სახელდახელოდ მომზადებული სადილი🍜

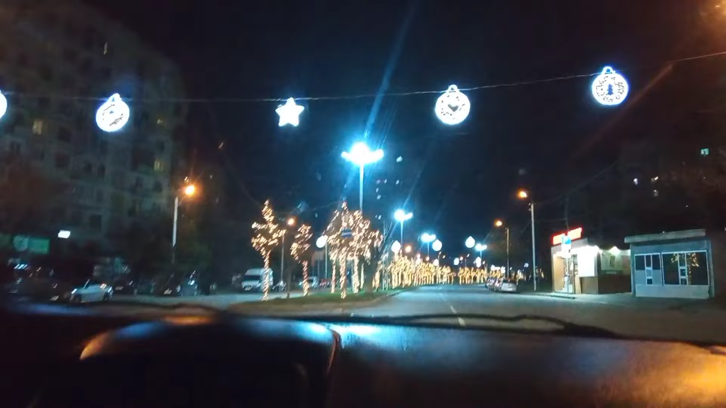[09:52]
აი მათეს როცა გვაქვს ხო ბნელდება ხოლმე და ის მონაკვეთი ხო ეს თელი ჩაყოლება არის. ახე ბოლომდე ბოლოში კიდე ანაზვის ხელა. ძალამაზია. გზაც მართული.